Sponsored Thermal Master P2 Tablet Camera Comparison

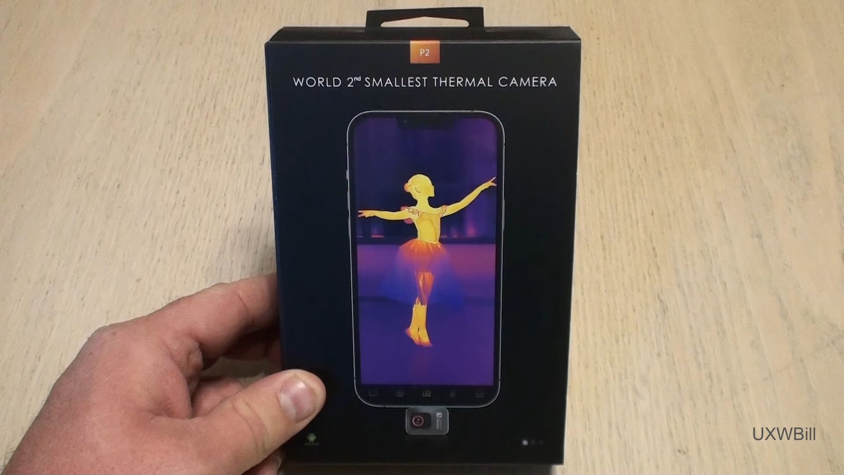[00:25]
which they claim is the world's second smallest thermal camera. I wonder what the world's smallest thermal camera happens to be.
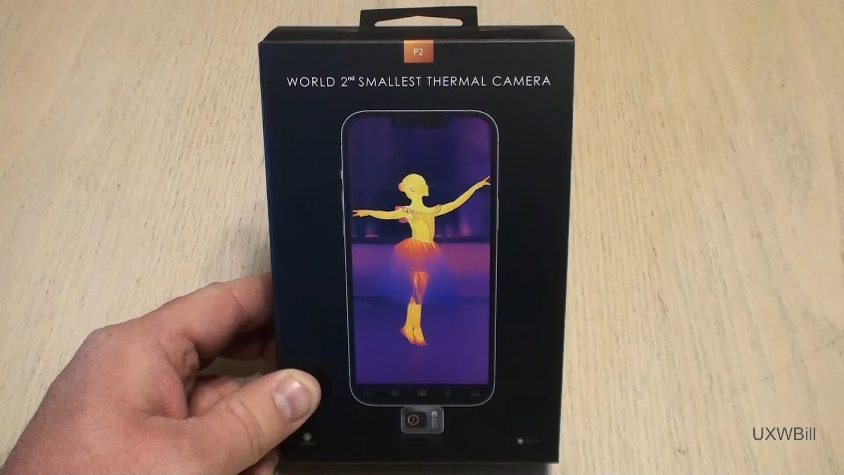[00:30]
We will be comparing it against the competing Kaiweets KTI-W01 thermal imager.
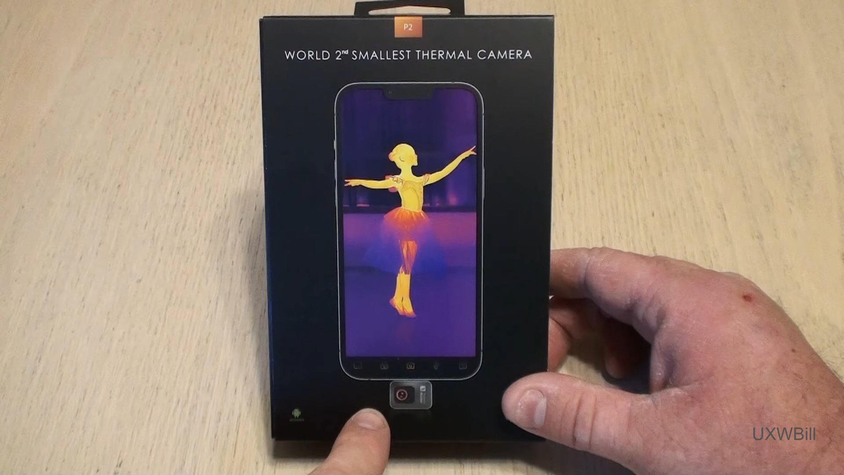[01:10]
This has to be used with some type of a phone or tablet. The version that they sent me for comparison is for Android devices. I will be talking more about that down in the video description, since it's really only of peripheral importance to the main subject matter of this video. So if you're interested, you can certainly check that out.
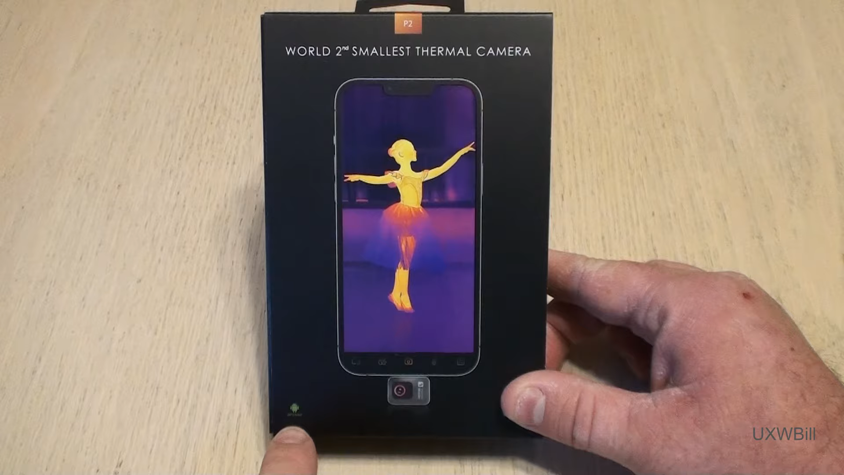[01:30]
Let's go ahead and open the box and have a look at what's inside after we hit some of the highlights.
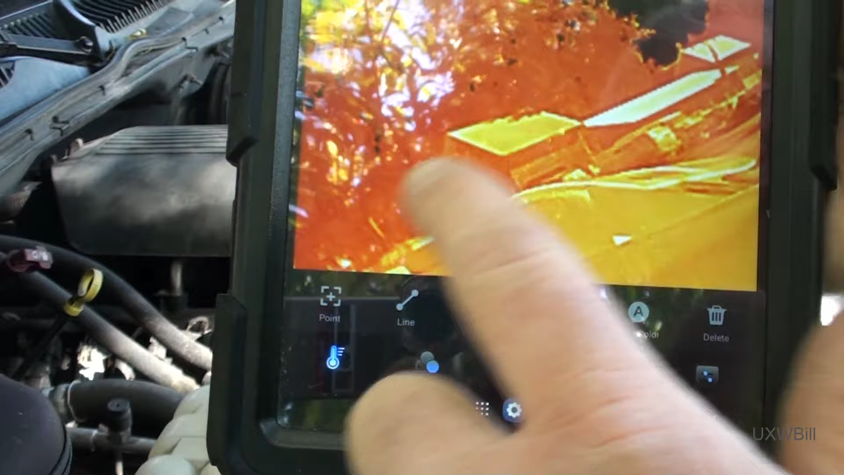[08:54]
and when you draw a particular point, it will show you what the temperature is in that area. You can also draw lines, rectangles, circles, make annotations, and change the font and color.
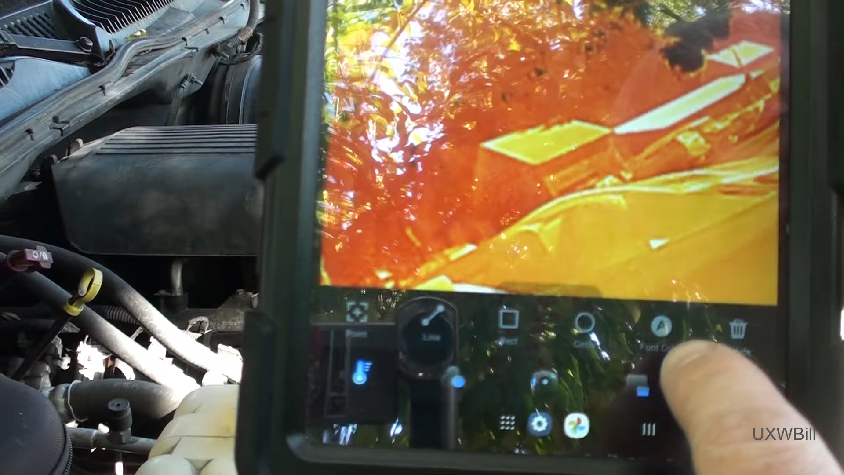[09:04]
You can also delete any points that you have previously established. There are also different color palettes that you can choose from. Right now we're using lava.
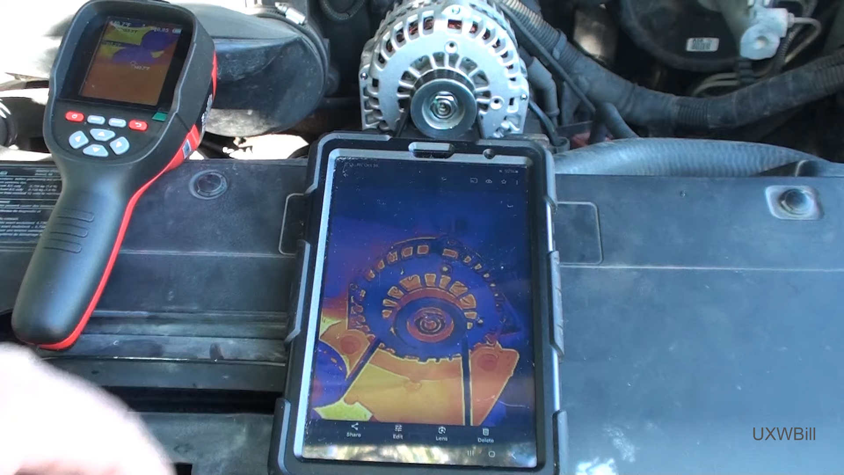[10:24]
In my first comparison, I went ahead and I took a picture of the alternator on the truck's engine because that would be one of the hotter locations. And it's here that I noticed when I turned on one of the overlay markers that it was not actually saved in the still picture that it took. Now if you do the same thing with the Kaiweets imager, it will save the markers on the captured picture. And as far as accuracy and comparability of measurements is concerned, the two do seem quite close to one another. I'm measuring temperatures in the range of 107 to 121 degrees Fahrenheit, and both cameras report roughly the same readings in the same areas.
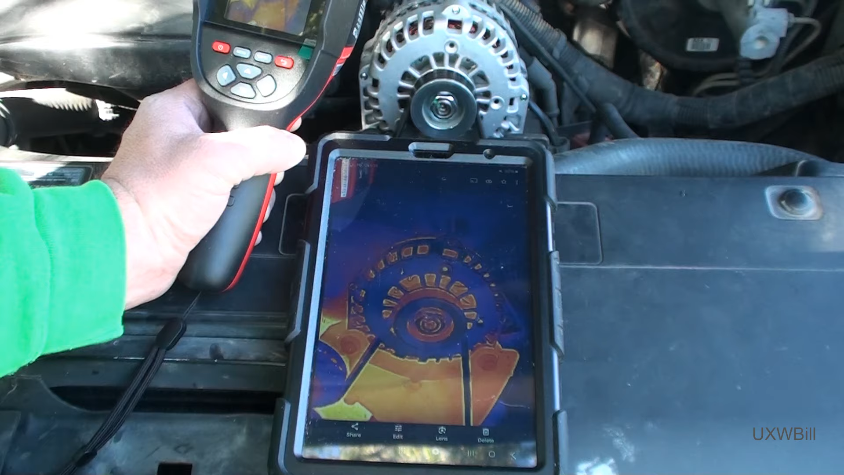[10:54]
I'll go ahead and include pictures captured from both devices in the finished video before we go on to the next segment.
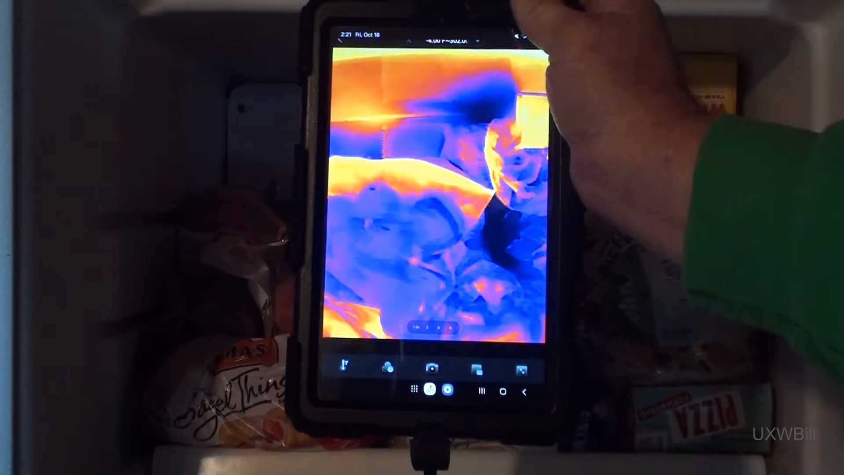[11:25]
We'll go ahead and we'll put out a marker point just to see what the temperature of one of those tomatoes happens to be. It's reporting that as around 28 to 30 degrees Fahrenheit or so.
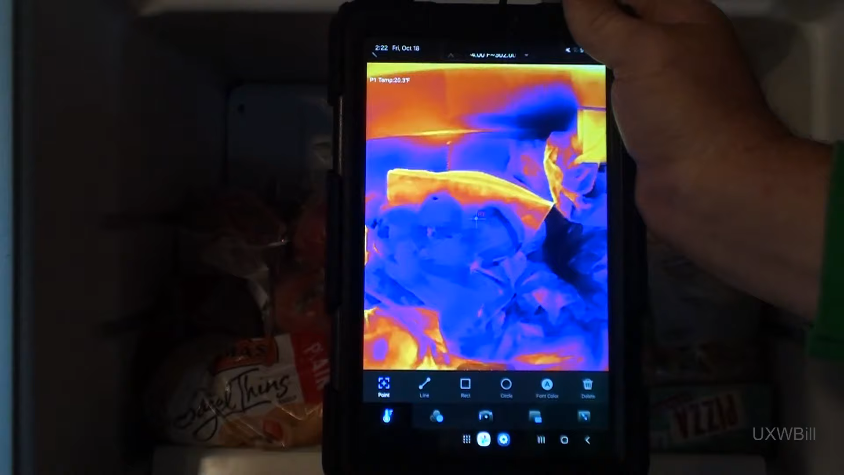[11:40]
So we'll bring up the Kaiweets and let it do the same thing. The Kaiweets definitely indicates that the tomatoes
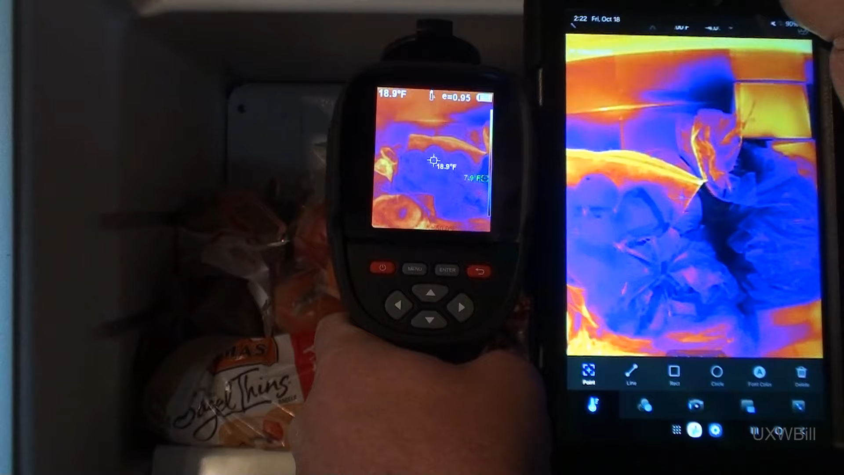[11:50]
On screen: spot 18.9°F
are colder than the Thermalmaster does.
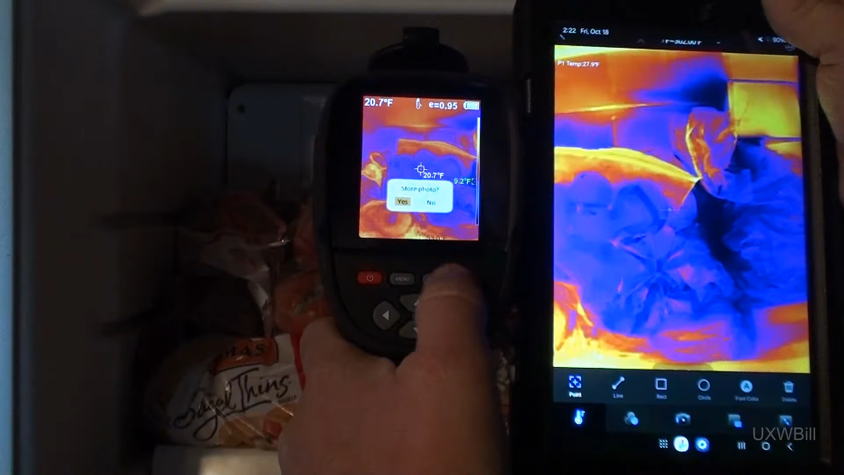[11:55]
On screen: spot 20.7°F
We'll go ahead and take a picture of that with the Kaiweets, and then we'll do the same thing with the Thermalmaster.
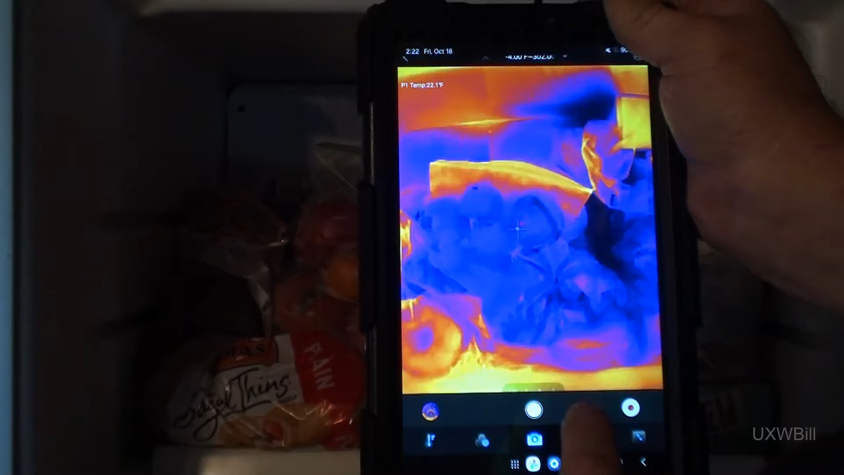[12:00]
I'll also go ahead and show you what the hybridized view looks like with the tablet's camera appearing up here, if I wasn't covering it with my hand.
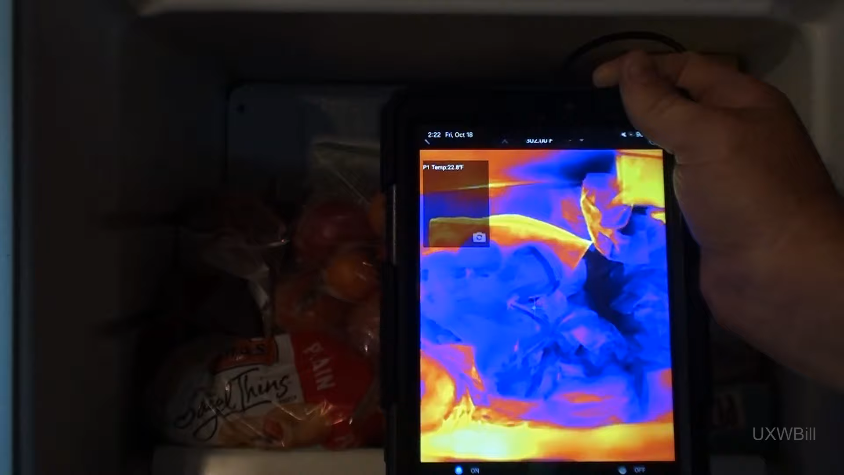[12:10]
It's a bit of a ballet, to be honest,
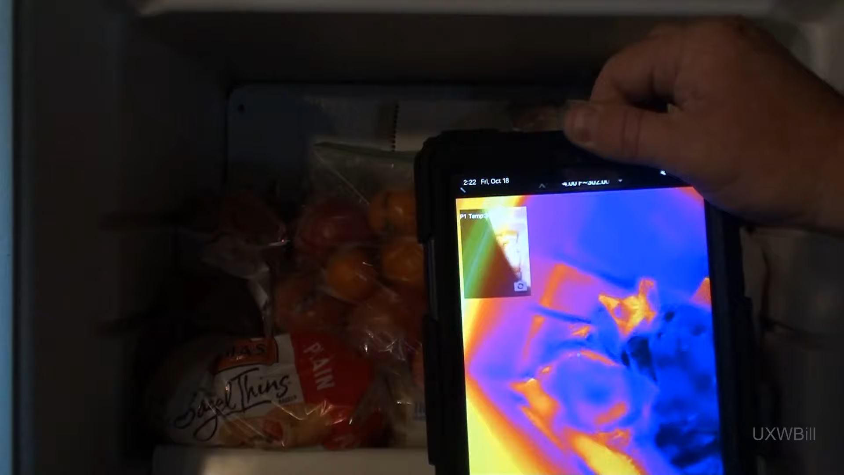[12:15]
with this camera tethered on a stalk as it is,
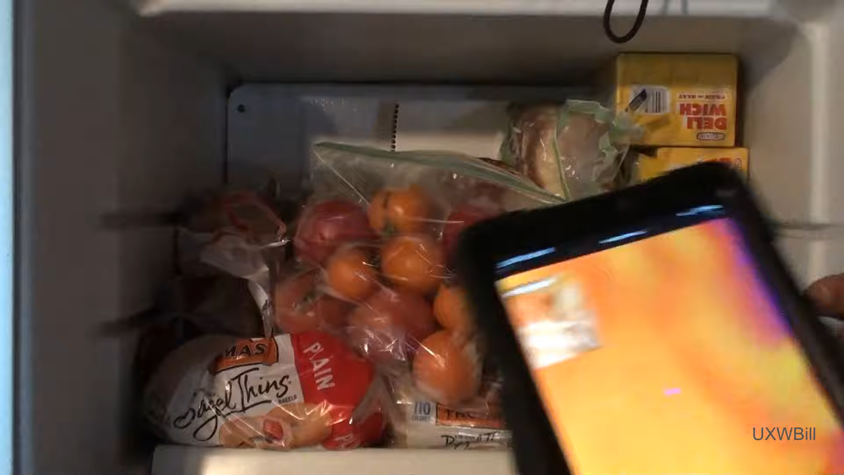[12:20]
and of course trying to operate two thermal cameras at once to keep everything framed appropriately. You can adjust the opacity of the visible light camera from
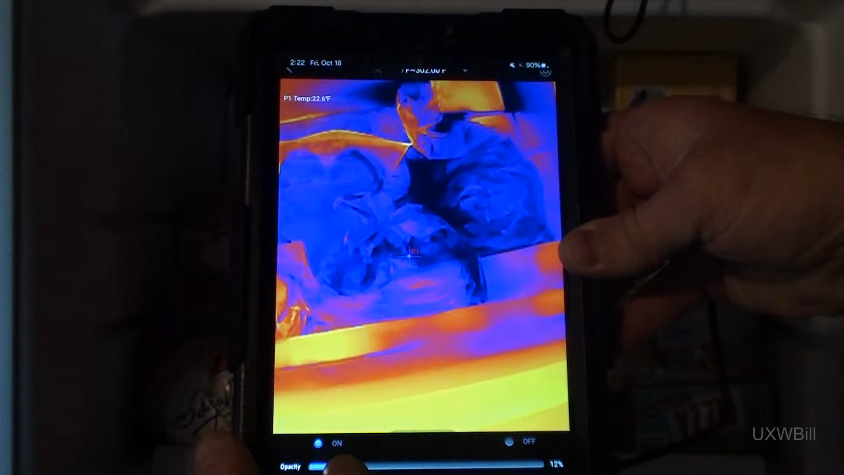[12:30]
On screen: spot 22.6°F
nearly nothing all the way up to 100%.
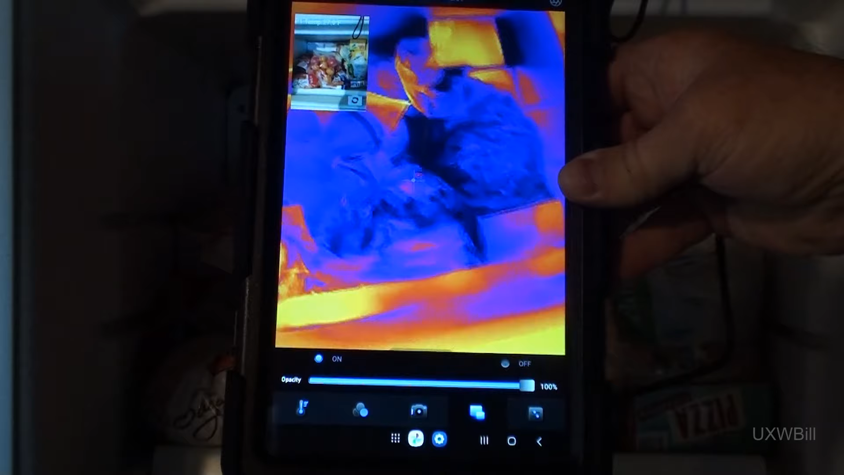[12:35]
And if you can get the two aligned much better than I have here, that might actually be a very useful function.
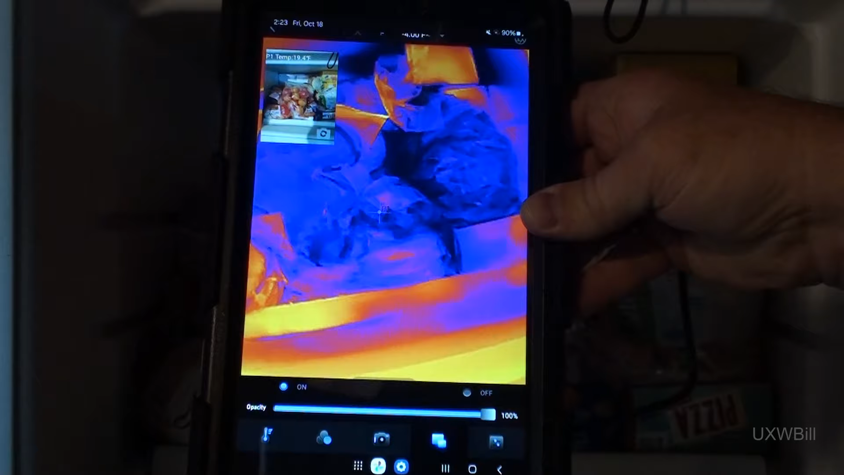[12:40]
Now, of course, it is also possible, as previously mentioned,